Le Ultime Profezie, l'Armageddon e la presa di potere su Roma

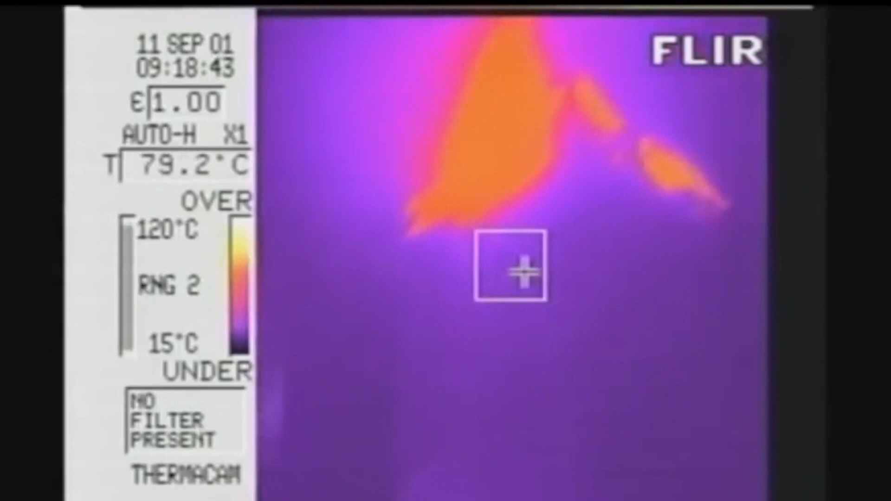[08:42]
On screen: spot 79.2°C, scale top 120°C, scale bottom 15°C
che indicano temperature molto più basse di quelle necessarie ad indebolire l'acciaio.
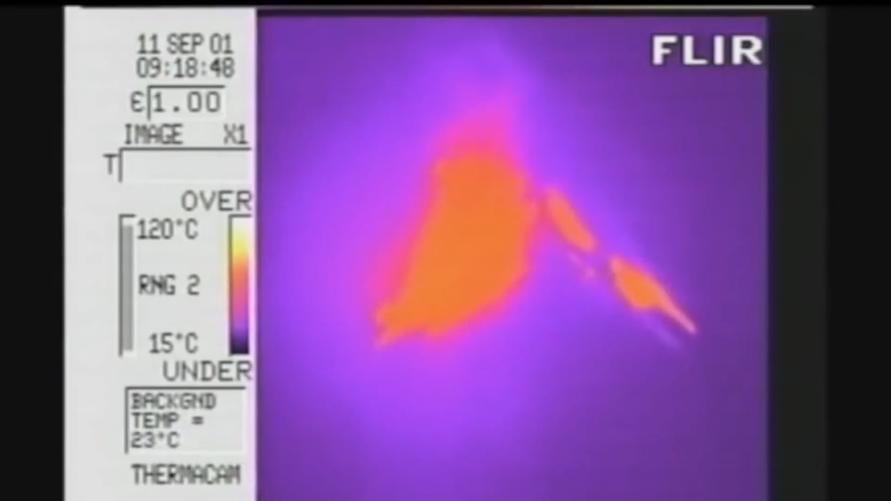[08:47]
Questa è la Torre Nord, ripresa dal basso, di cui si intravede la silhouette.
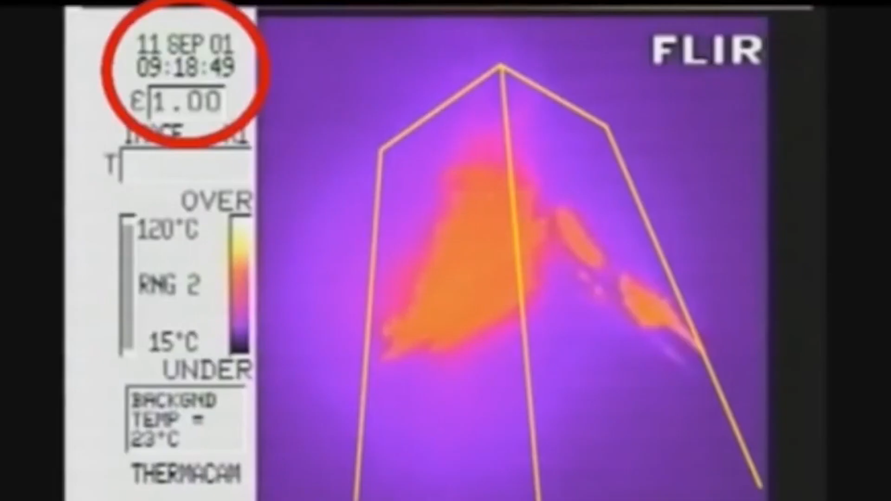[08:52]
Sono le 9:18, è quindi passata circa mezz'ora dal primo impatto e la temperatura non raggiunge mai il colore giallo, cioè non supera i 100 gradi centigradi.
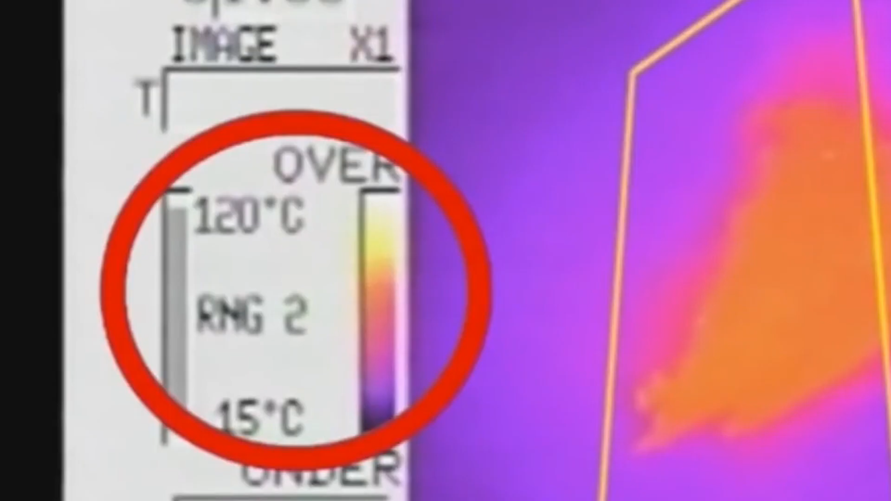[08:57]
E questa è la Torre Sud.
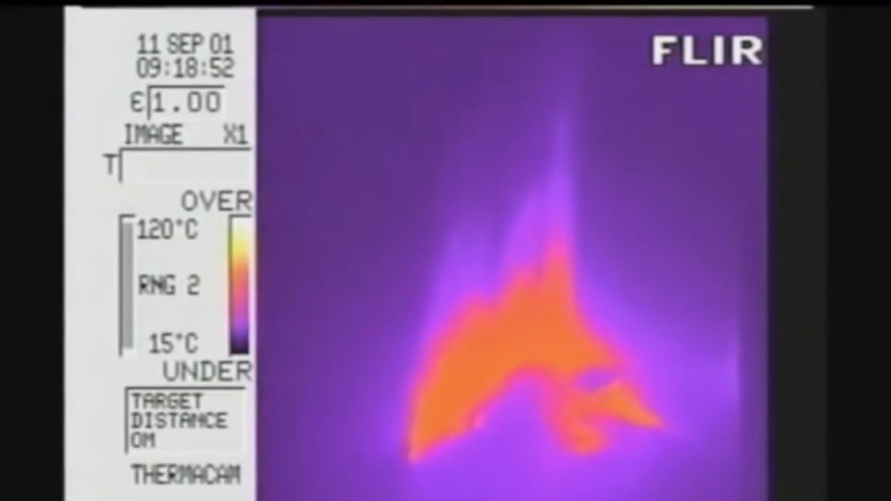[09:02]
Sono passati circa 15 minuti dall'impatto del secondo aereo e la temperatura, anche in questo caso, non supera i 100 gradi centigradi.
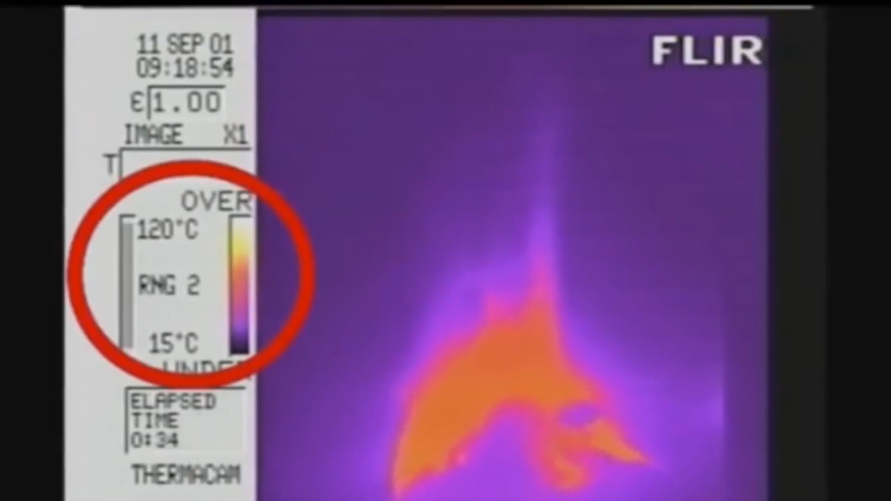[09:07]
Dall'immagine termografica abbiamo visto che non sono stati superati i 100 gradi.